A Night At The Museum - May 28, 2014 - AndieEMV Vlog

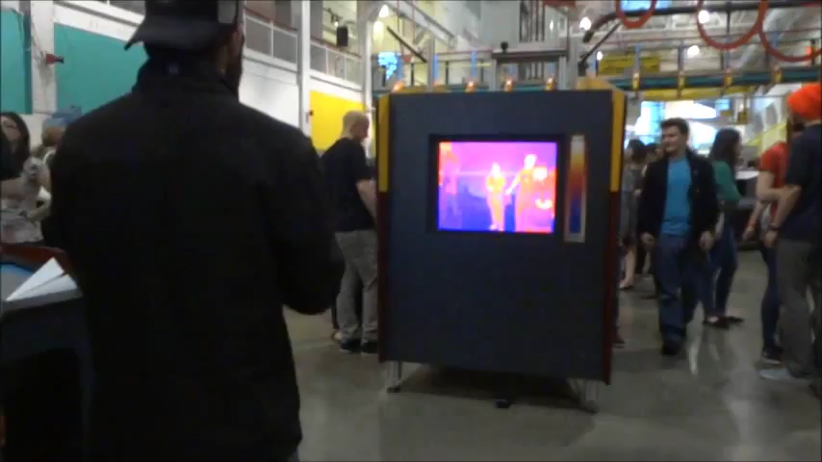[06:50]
Here we go. Look. I'm so hot right now.
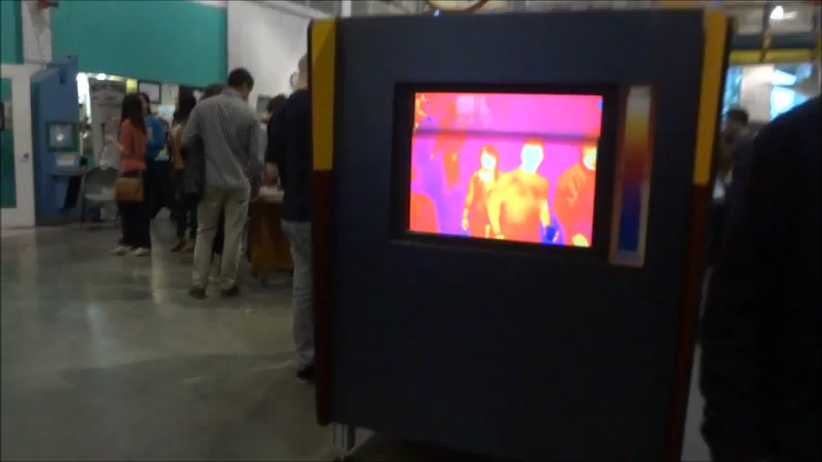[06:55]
I am so hot. Wait, why am I opposite? I'm right there.
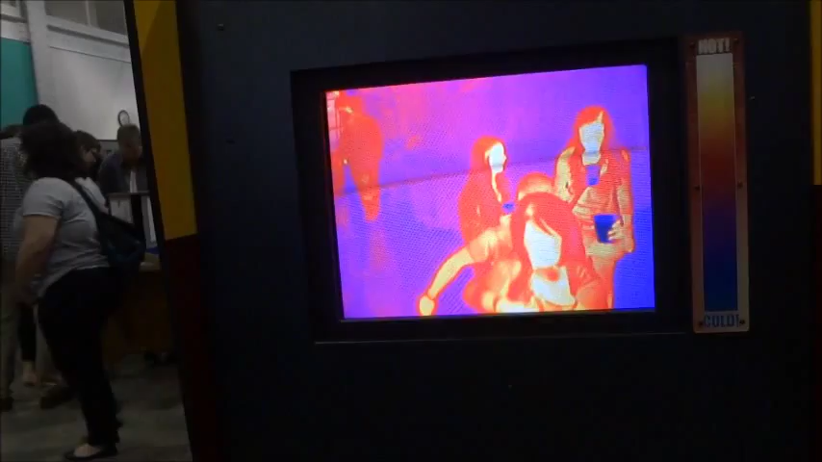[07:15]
How hot is your crotch? Apparently it's ice cold.